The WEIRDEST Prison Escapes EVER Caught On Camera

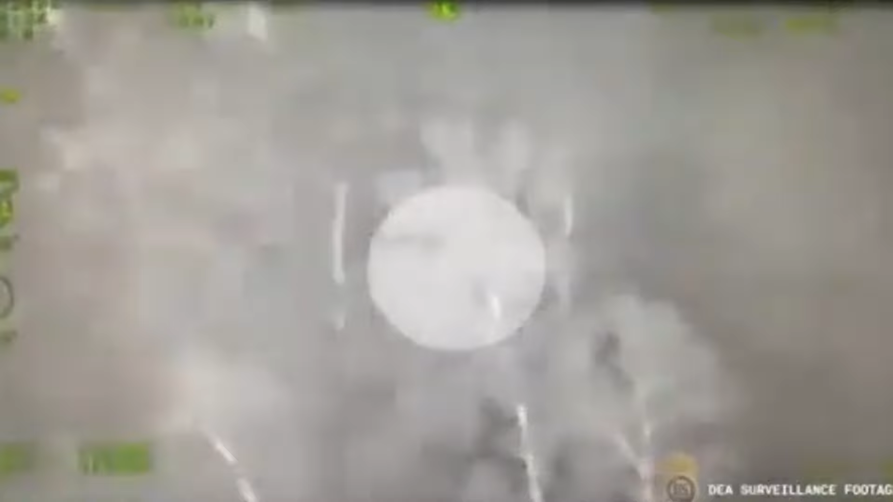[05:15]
equipment was then able to guide a tactical team that closed in on Cavalcante using the element of surprise.